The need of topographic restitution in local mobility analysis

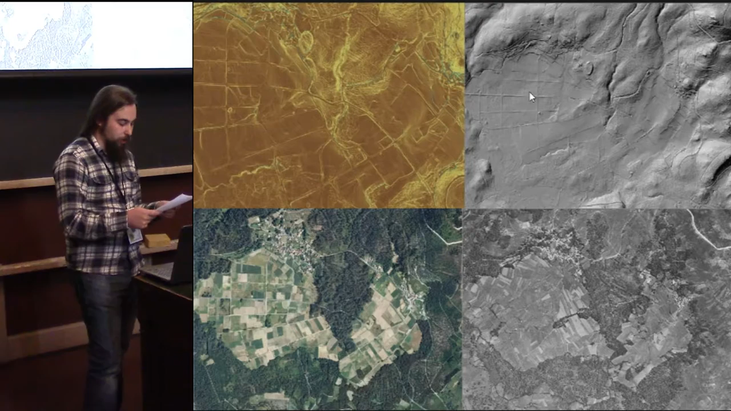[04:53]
As an example, we can see using the four images how the landscape has changed in recent decades. Thus, we can determine which elements are more recent or modern and which we should erase or maintain on digital terrain models. For this case, it has only been necessary to remove roads on paths and furthermore,